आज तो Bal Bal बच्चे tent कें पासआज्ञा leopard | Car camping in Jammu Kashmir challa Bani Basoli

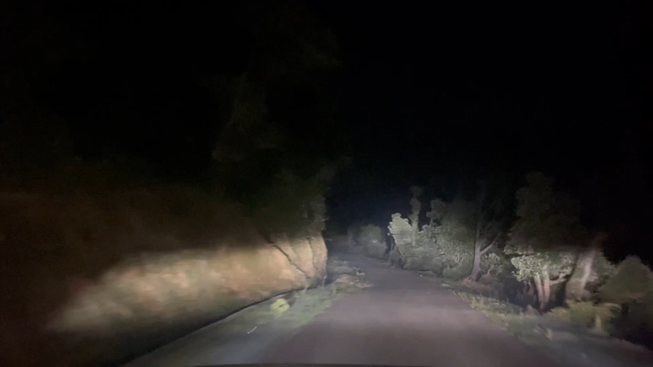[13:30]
तो थोड़ी और हिम्मत मिल गई थी हमें कि हाँ चलो रोड क्लियर हो गया, अब आराम से हम जा सकते हैं। और देखिए चांदनी रात है, कितना प्यारा लग रहा है, बस हम पहुंचने वाले हैं।